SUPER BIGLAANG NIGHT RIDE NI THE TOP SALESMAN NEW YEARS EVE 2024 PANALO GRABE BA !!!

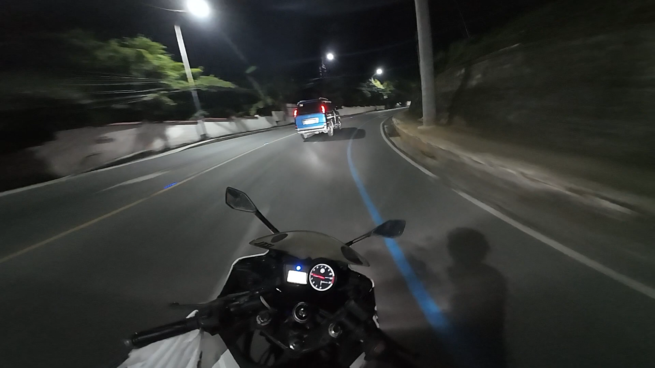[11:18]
Galing na tayo kanina dito, then pumunta tayo ng Naango, no? Then we go to Taytay.
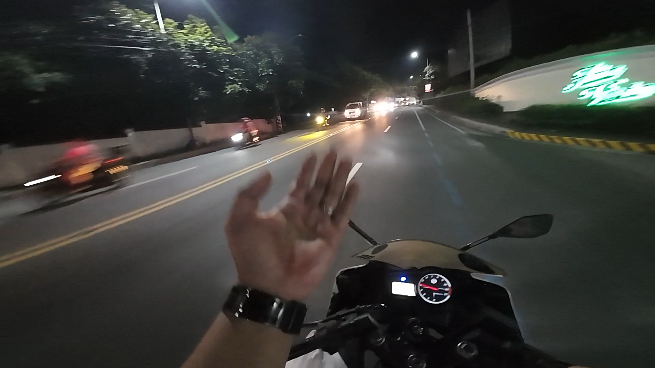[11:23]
Bumalik tayo ng Taytay, going to Ainta, then going to Taytay ulit, then going to Tikling, then here in Antipolo City. Okay. It's a short look, it's a short ride lang. Para maganda yung cycle lang ng oil, mini R15. And this is Yamaha R15 2015 model year. And right now,
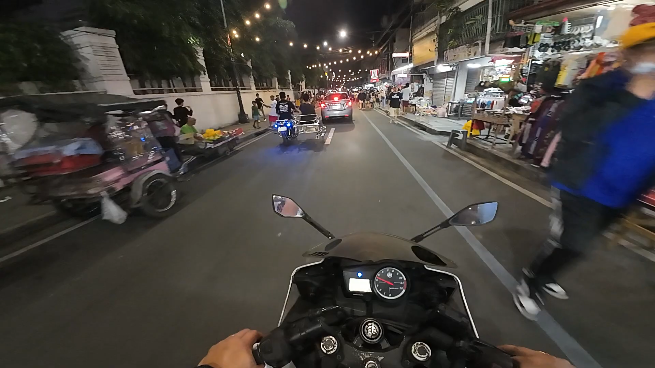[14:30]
Tayo sa kabahan ng ML Quezon yata. This is ML Quezon Avenue. Sa kabila is pupunta na
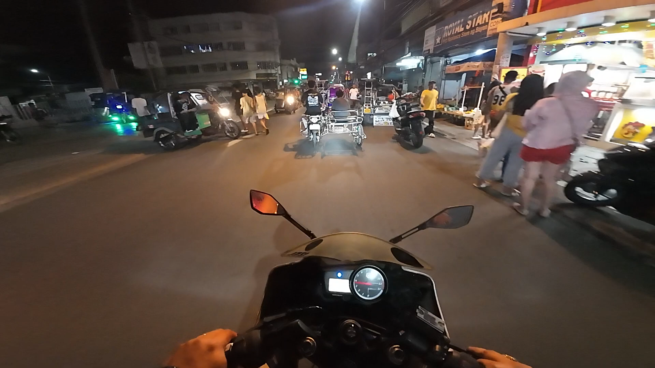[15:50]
grabe yan. yan. Parang masira yung tingin namin. Ang lapit pa. Yung pipe niya eh.